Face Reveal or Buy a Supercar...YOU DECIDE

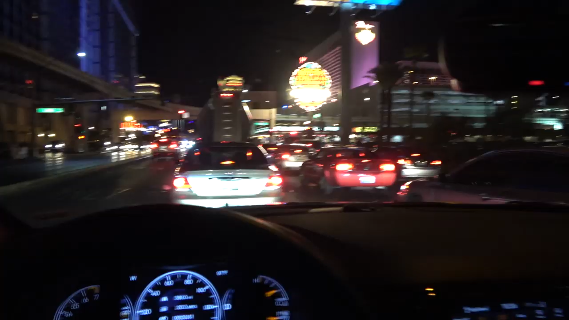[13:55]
The plate game once again strikes.
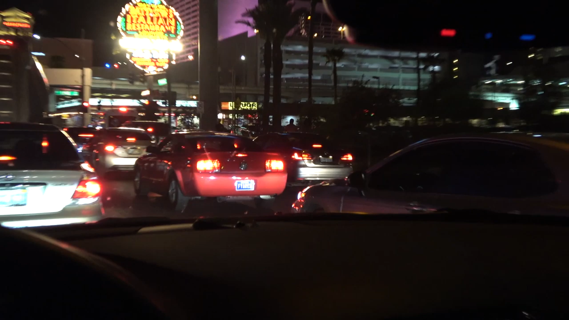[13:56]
Look at this, fire red on the Mustang.
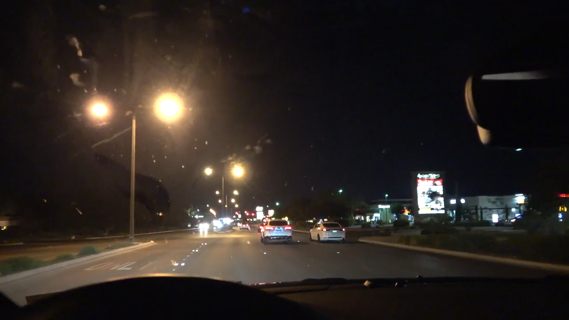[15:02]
I knew it. Are we going straight? Yeah. We're going straight, baby. Oh, yeah. Uh-oh, he's just like, I ain't playing with that shit. You knew it. I knew it. Dude, I have like a sixth sense for fuckboys, ladies and gentlemen. It is a God-given gift. Yeah. No, this is going to get... Oh, shit. He's got behind the Mustang. You guys just missed it. He just did a massive pull. Almost lost it. Almost lost it. All right, here we go.
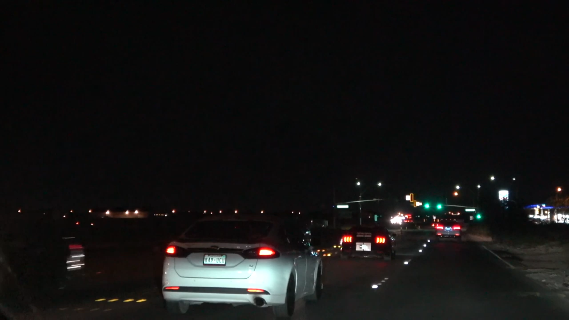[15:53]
What the fuck? What is this? I don't know. We good? All right, let's go. Yes! Here we go. Here we go, baby.
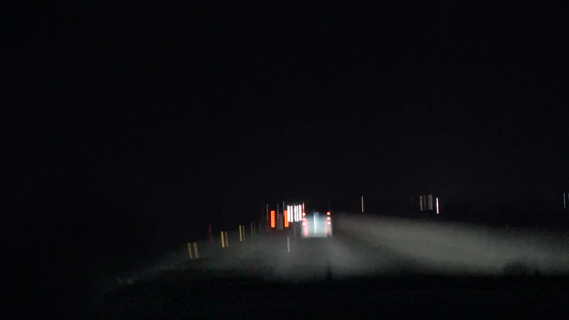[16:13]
We're going to speed limit. We're good. We're good.
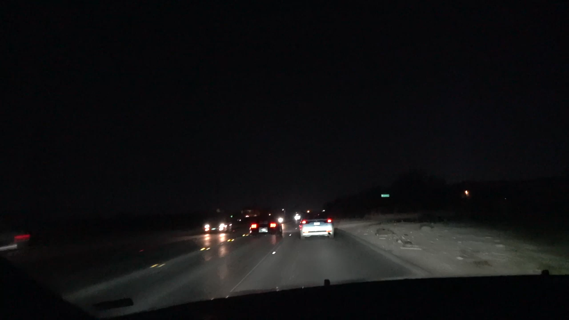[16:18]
He floors it. Goes nowhere. Yeah, this car is flooring it. And no offense to all Mustang owners, he's just not going anywhere. Jesus Christ Almighty.